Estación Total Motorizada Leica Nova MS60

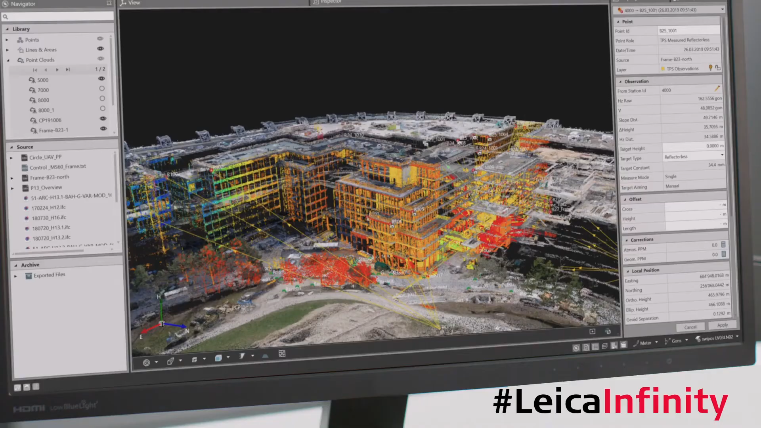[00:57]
Manage all your field data with the Leica Infinity software back in the office.